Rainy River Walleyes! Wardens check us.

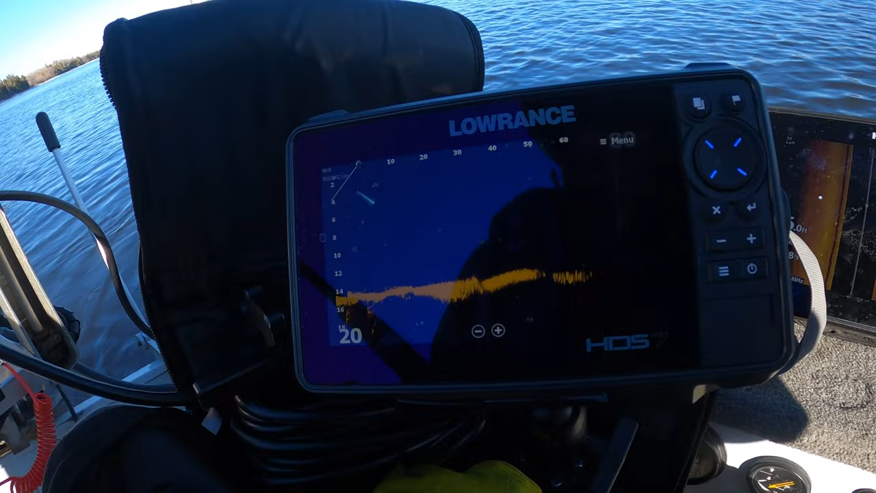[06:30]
But here's the bottom. Right now it's aimed towards shore. Just slowly bringing it back to me.
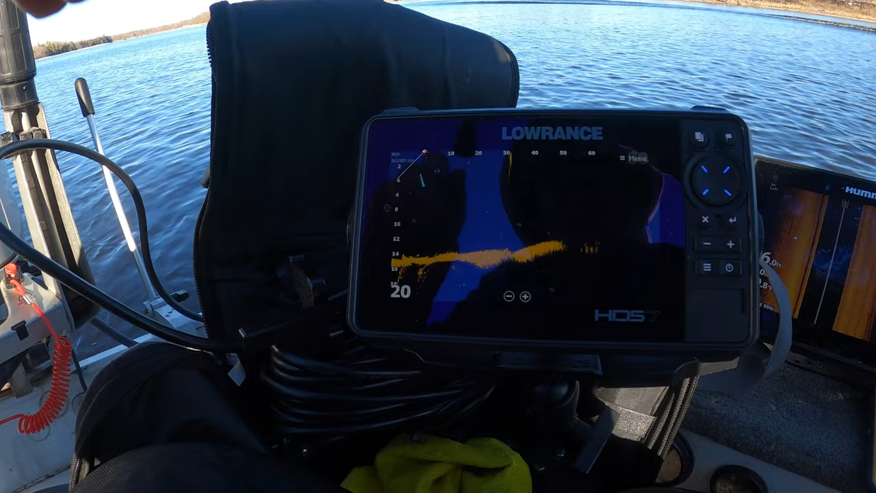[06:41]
You can see my jig right there actually. Jig.